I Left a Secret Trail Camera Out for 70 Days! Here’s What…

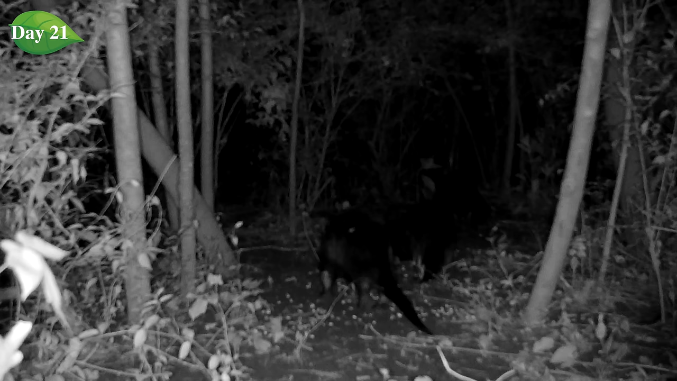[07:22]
in fact let's do a replay here river otter swam i don't know that he ate any of the corn but i think he's probably smelled it and at least checked it out so that was
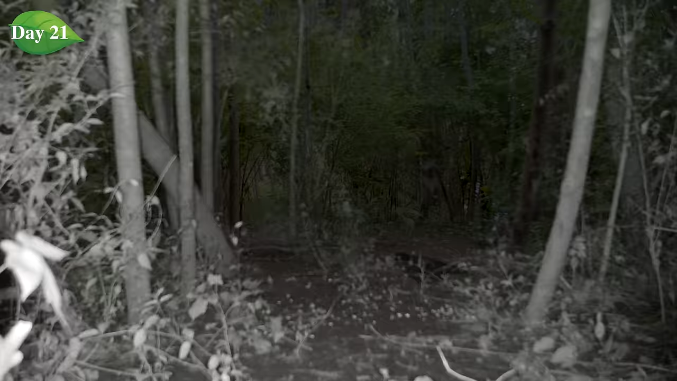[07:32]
cool it's not very often you get a river otter on these trail cameras and then the crow found it and the squirrel of
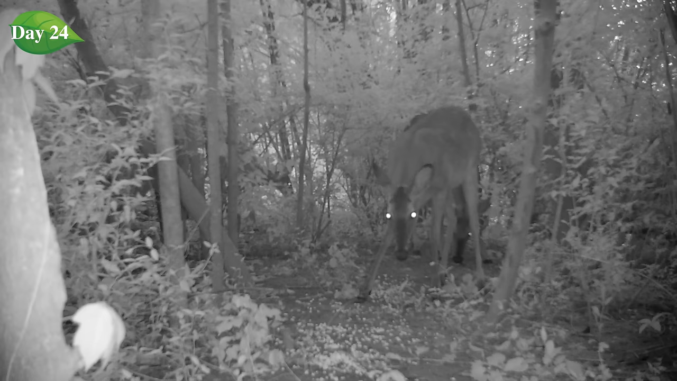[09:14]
that happened like in the middle of the night and this is early in the morning the deer are all excited they kind of got scared into view there they're a little uh a little on edge though the corn stopped them but they seem to be just a little excited then this deer discovered the camera
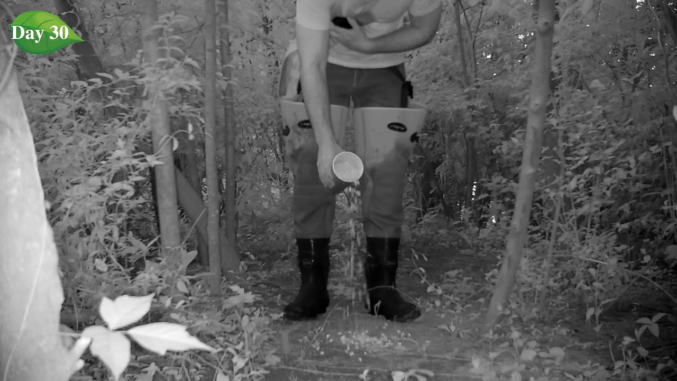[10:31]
appreciate that because i don't want to lead people wrong laid down a pile of corn now all right we're on to i didn't scatter this one decided to put it in a pile and a rock chuck finds it
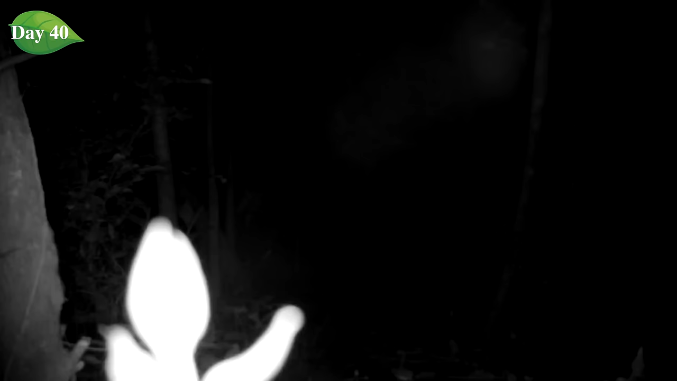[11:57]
leaf growing in front of the camera i just started at night all right we're on day
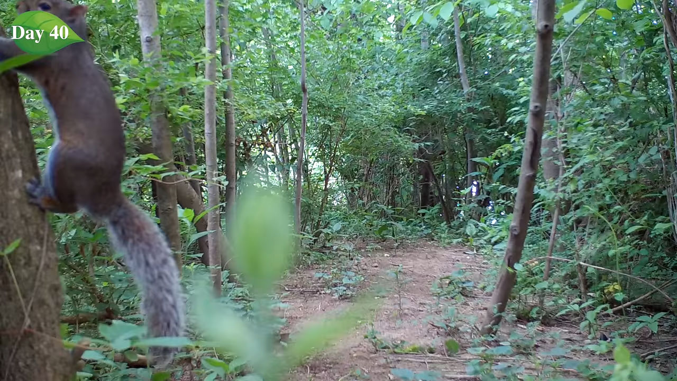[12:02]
40 and then still on day 40 this is the middle of
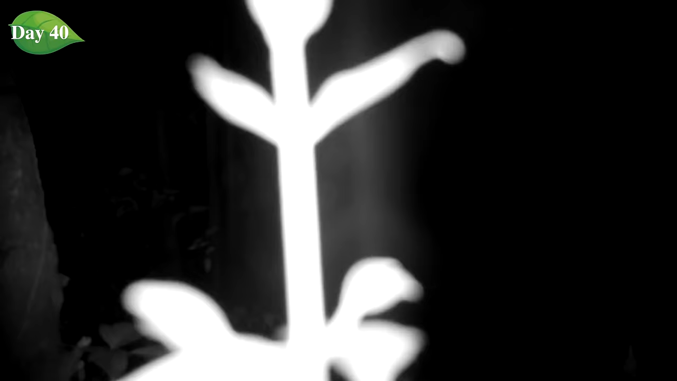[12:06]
the day look how much it grown up and this is at night still this is this is uh this is p.m and now this is day 41 in
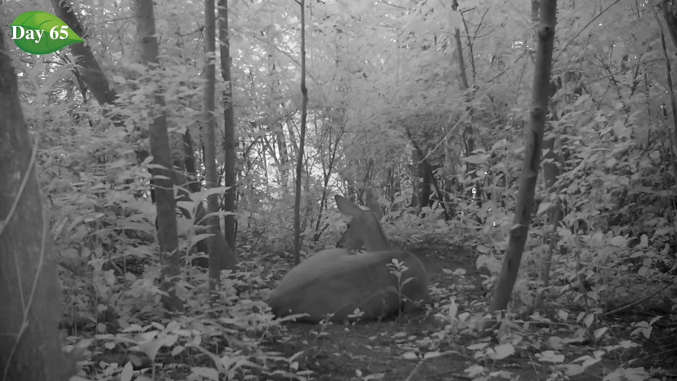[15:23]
she hung out there till the evening time the deer were relaxed and comfortable uh this
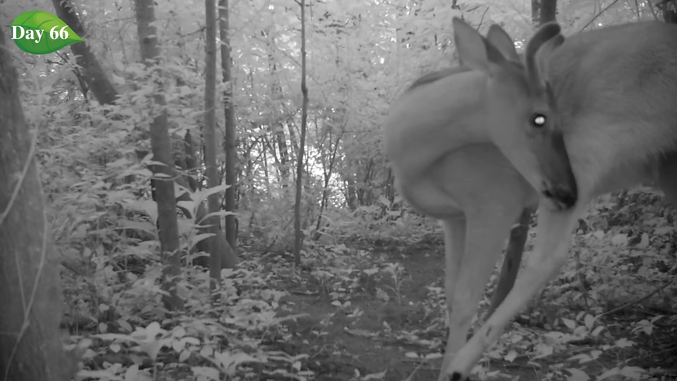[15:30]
buck certainly was okay dude not not in front of the camera all right stop stop anyway i thought his antlers were cool they're starting to come in they're all fuzzy and
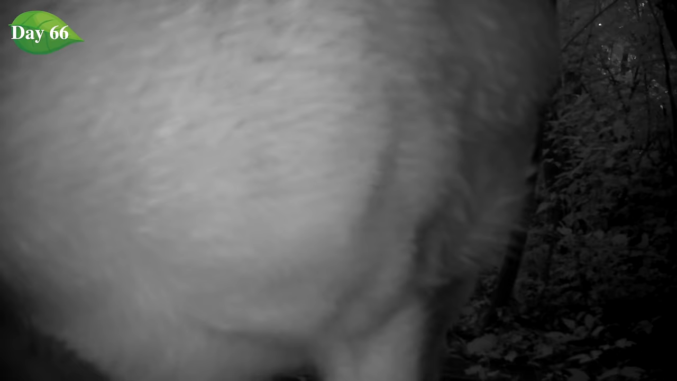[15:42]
uh feeling very very at home on this part of the island and that led to this ladies and gentlemen there